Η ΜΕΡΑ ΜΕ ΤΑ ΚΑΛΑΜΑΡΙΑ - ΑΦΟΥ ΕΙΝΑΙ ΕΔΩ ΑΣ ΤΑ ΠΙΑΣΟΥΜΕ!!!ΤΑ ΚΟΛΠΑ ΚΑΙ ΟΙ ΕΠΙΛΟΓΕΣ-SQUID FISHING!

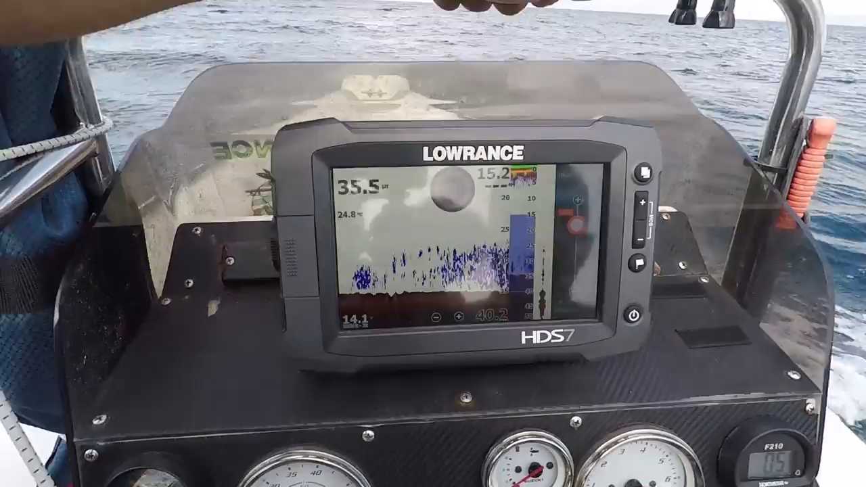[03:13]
θα ετοιμάσουμε τον εξοπλισμό και θα αρχίσουμε το ψάρεμα για τα καλαμάρια. Αυτή εδώ η εικόνα είναι τα καλαμάρια στο πυθόμετρο.